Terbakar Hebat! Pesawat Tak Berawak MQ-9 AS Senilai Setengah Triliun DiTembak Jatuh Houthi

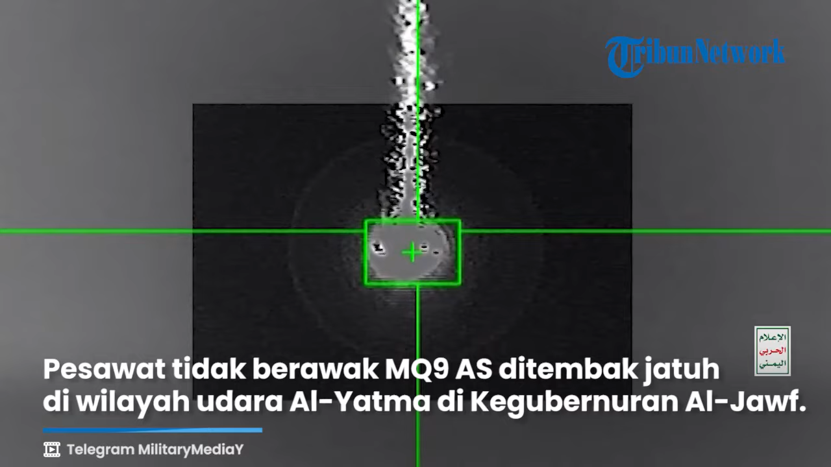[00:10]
Pesawat tak berawak MQ-9 Amerika Serikat ditembak jatuh di wilayah udara Al-Yatma di Kegubernuran Al-Jauf. Serangan tersebut diduga dilakukan oleh Angkatan Bersenjata Yaman pada Jumat, 8 November 2024.
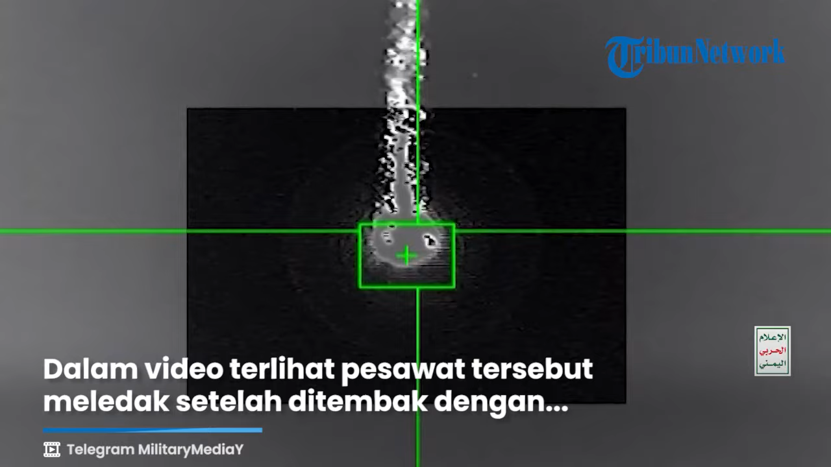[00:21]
Dalam video terlihat pesawat tersebut meledah setelah ditembak dengan rudal permukaan ke udara buatan Houthi sendiri.
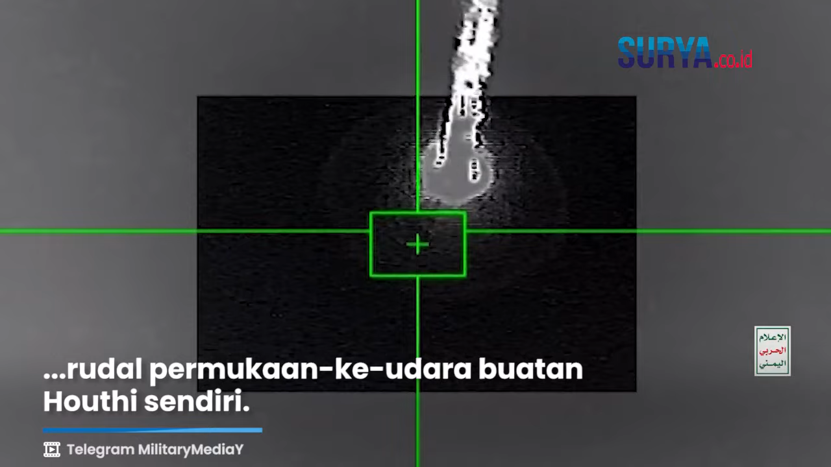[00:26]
Setelah itu terbakar di wilayah terbuka.